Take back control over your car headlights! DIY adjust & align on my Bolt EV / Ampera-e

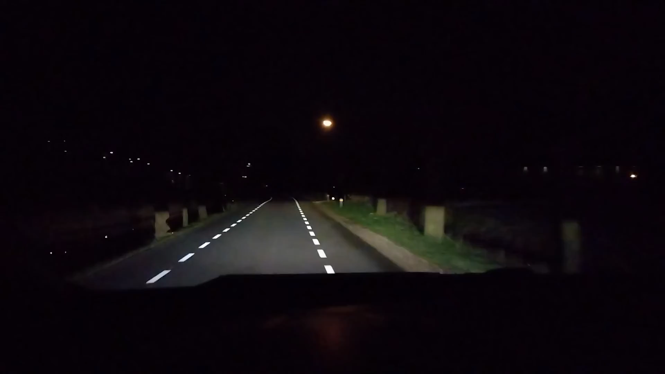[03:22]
yeah look how much better that is what a fantastic light compared to the dash cam video we looked at earlier fantastic i love so yeah and that wraps up my video how to adjust the headlights